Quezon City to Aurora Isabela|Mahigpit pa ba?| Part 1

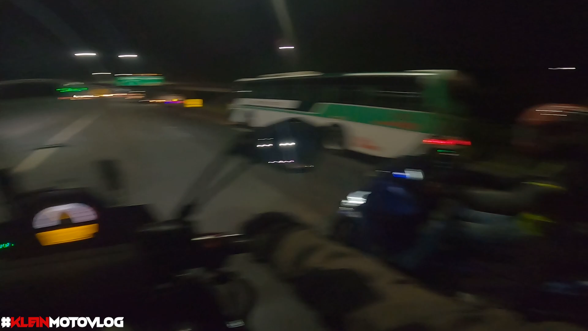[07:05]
Ang sweet naman, sir. So ayan na mga ka-chubs, mamaya na ulit. Wala tayong makikitang view dito, see you.
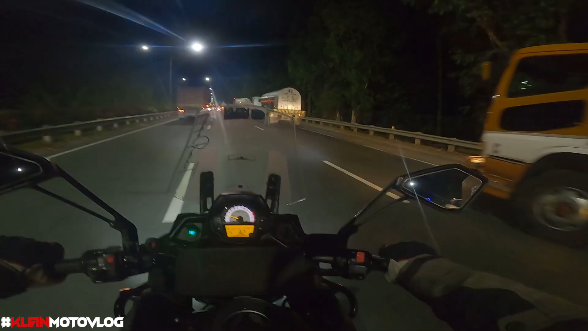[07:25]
So ayan mga ka-chubs, no, hindi natin alam bakit may traffic dito ngayon.
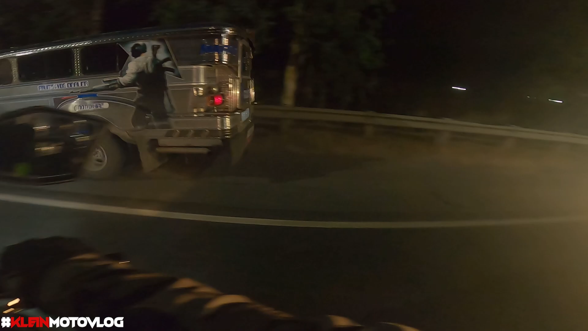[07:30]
Wow, mitas lang malakas.
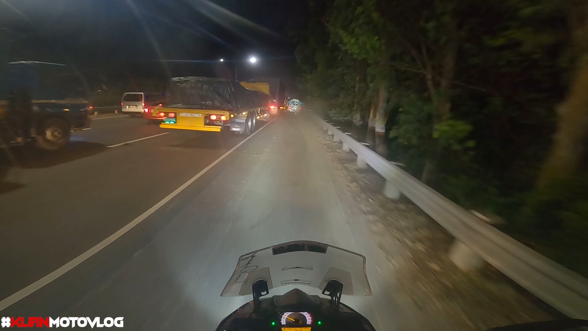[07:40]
Ayan mga ka-chubs. Ka-chubs. Grabe traffic mga ka-chubs, oh. Alas 3 na ng madaling araw. Ano kayong meron? Ano kayong meron mga ka-chubs? Putra guys, hindi tayo makakasingit na ito.
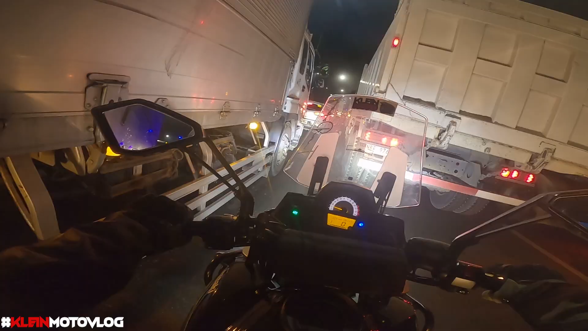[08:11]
Sana kayo? Puchar guys mga ka-chubs, mamaya na ulit.
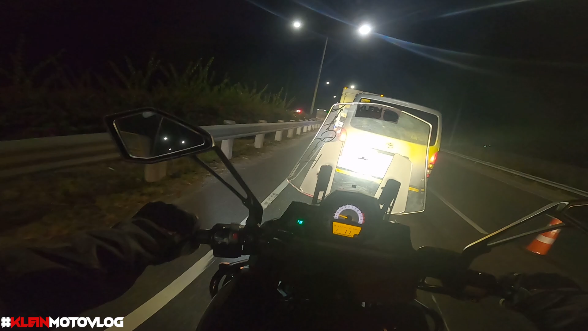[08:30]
Ayun lang yung view dito, puro traffic. Ayun, sira. Ano ginagawa siguro to? Itong tulay na to. Oh, kaya visit. Kaya pa nang lala ng traffic. 6.5 hours later.
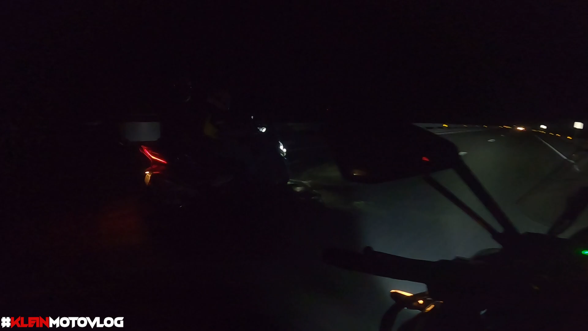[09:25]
Drag race mga ka-chubs! Sige, pag nasa surface road na ulit mga ka-chubs, wala kami makikita dito, panay kalsada!